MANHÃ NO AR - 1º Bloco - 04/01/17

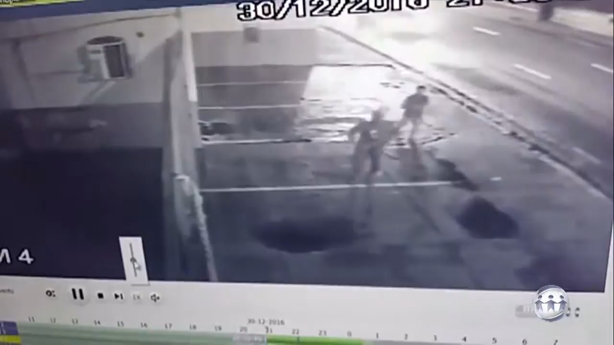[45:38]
Depois de ter arrombado o portão, o criminoso veio direto aqui nessa grade.
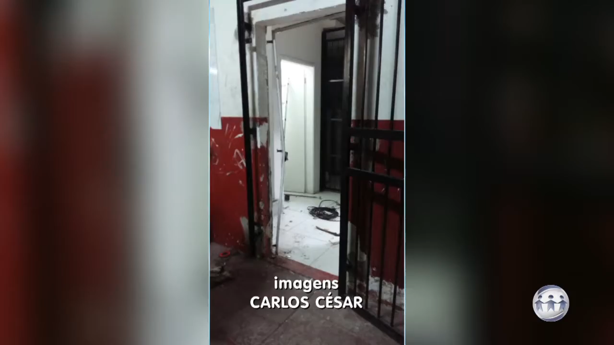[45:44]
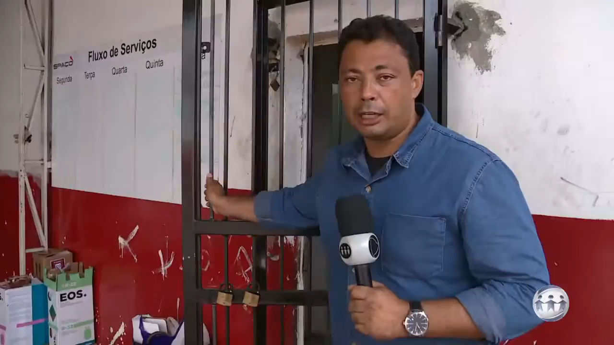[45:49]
Verificou, olhou os cadeados, ele chegou aí naquela outra grade que fica lá, percebeu a câmera de segurança,
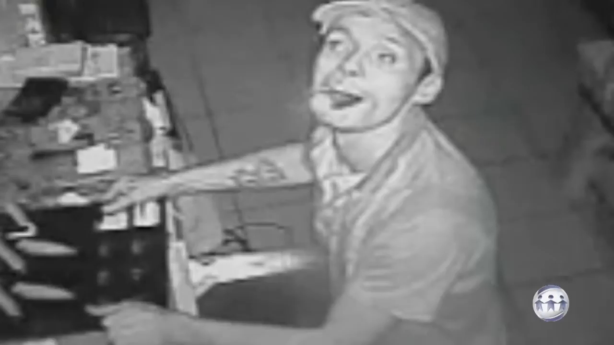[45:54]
mas não se intimidou e aqui, em questão de minutos, ele quebrou quatro cadeados que estavam aqui.
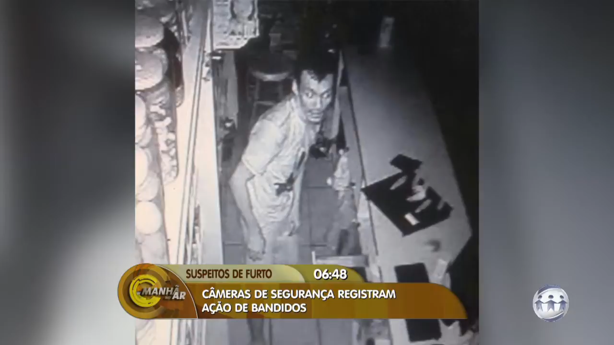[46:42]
Acontece que este mesmo homem que aparece nas imagens também aparece em uma outra filmagem no dia 28 de dezembro na quarta-feira da semana passada assaltando uma outra loja. Depois que o proprietário dessa loja fez o registro o boletim de